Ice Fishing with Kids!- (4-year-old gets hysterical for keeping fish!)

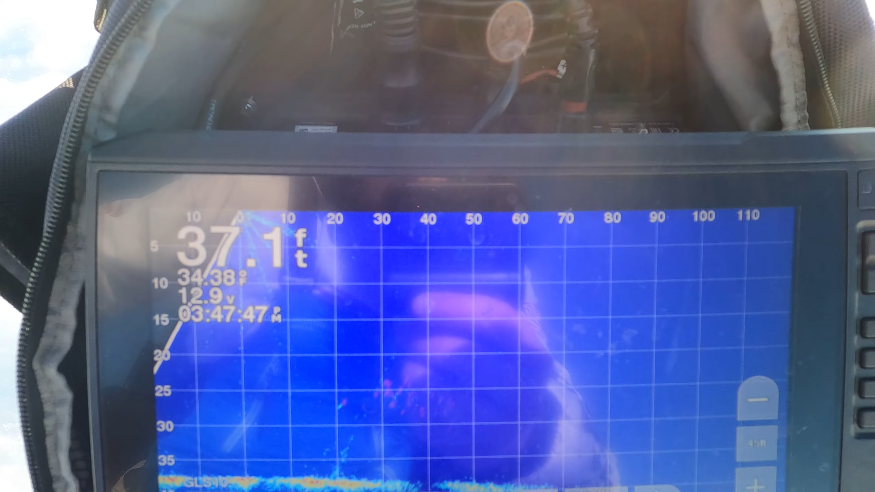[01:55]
On screen: depth 37.1 ft
Oh, turn it over. I just drilled the hole over here. Oh yeah, there's a big school of fish there.
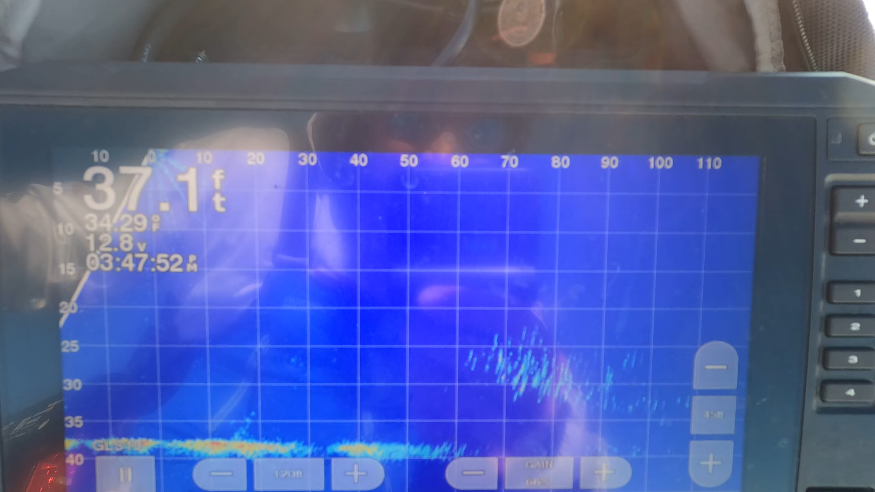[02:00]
On screen: depth 37.1 ft
Yeah, I think we're gonna get to it.